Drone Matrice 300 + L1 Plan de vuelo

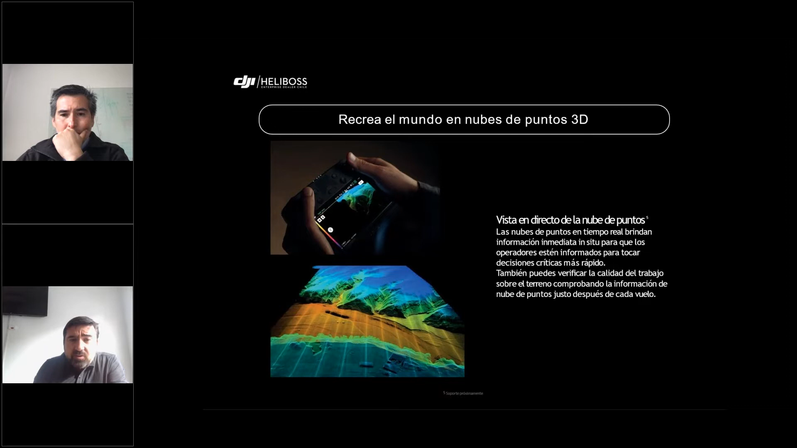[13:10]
bomberos, ¿cierto? Y múltiples funcionalidades que se les puede dar, hacer mapeos de desastre, por ejemplo, entre otras cosas. Se puede generar en tiempo real mediciones y anotaciones.
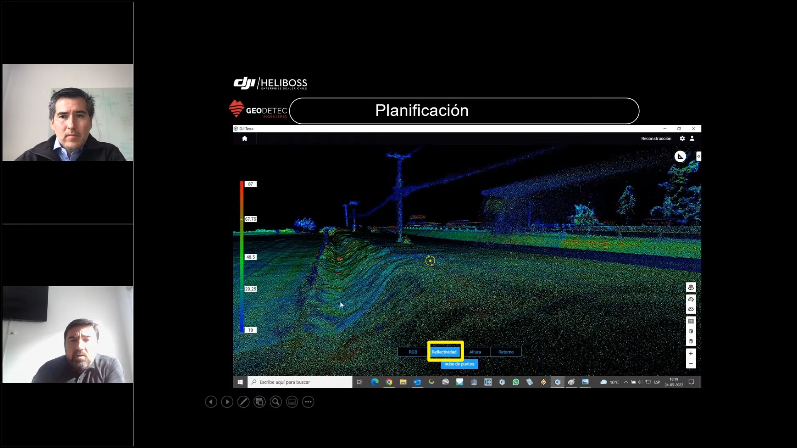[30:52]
Muchas veces sirve para ver altos contrastes y ver elementos que están, en este caso, como las catenarias. ¿Ya? Tenemos también un gráfico de alturas.
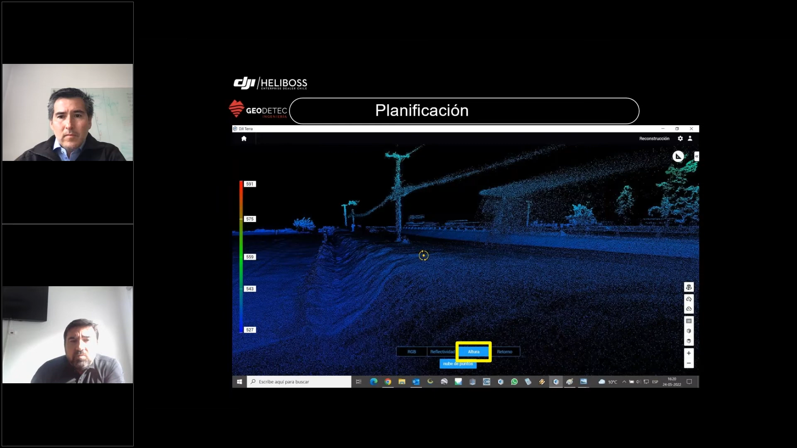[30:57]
Creo que se ve mejor en esta diapositiva con árboles. ¿Ya?
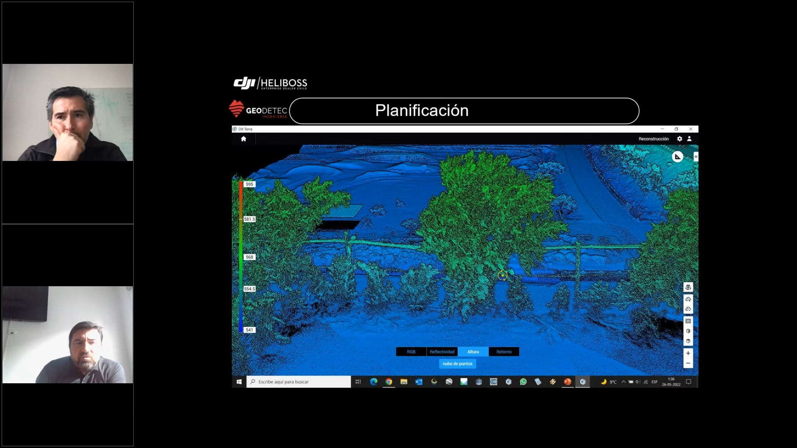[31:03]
Ahí se ve un gráfico de altura en el costado izquierdo entre 541 y 595 metros, desde lo más bajo hasta lo más alto. Y tenemos otra imagen.
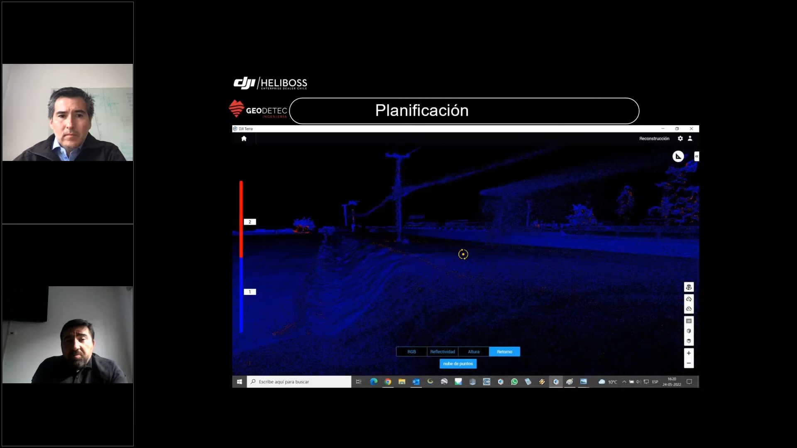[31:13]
Estoy mostrando la misma imagen varias veces con diferentes representaciones, pero pongo también esta imagen que es un poco más representativa. Aquí yo trabajé con dos ecos solamente que se pueden ver en el costado izquierdo. Azul el primer eco y rojo el segundo.
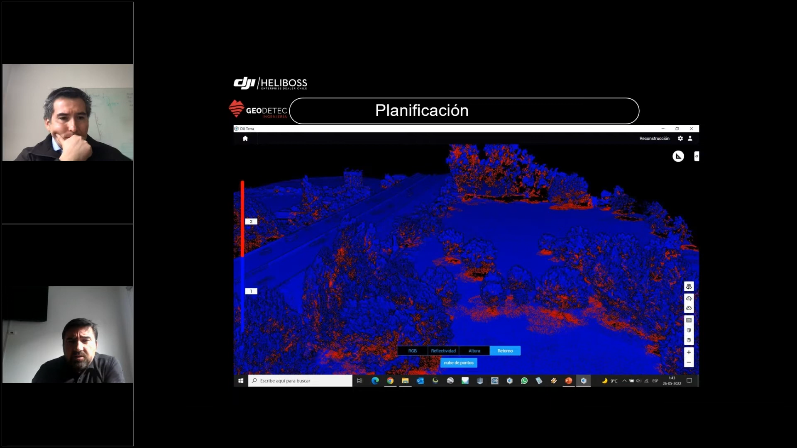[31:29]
Y como pueden ver, debajo de la vegetación se aprecia el segundo eco. ¿Bien? Aquí hay otras imágenes de lo mismo.
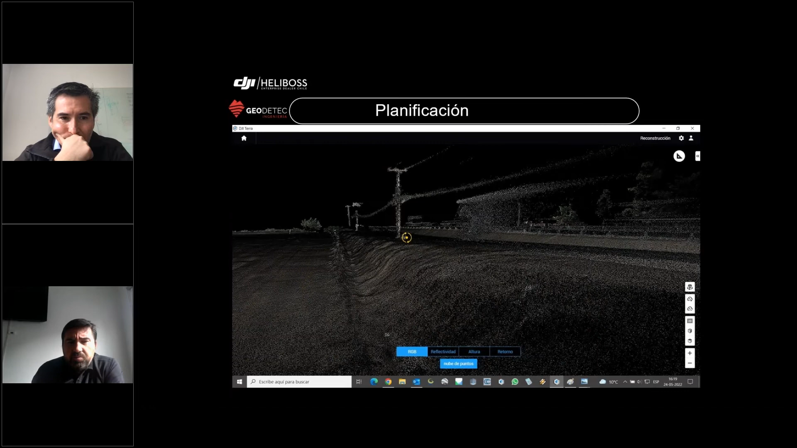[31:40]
RGB. Se puede realizar mediciones con la herramienta de reconstrucción que tiene, de medición que tiene al lado. Como pueden ver, desde ángulo, distancia, inclinación.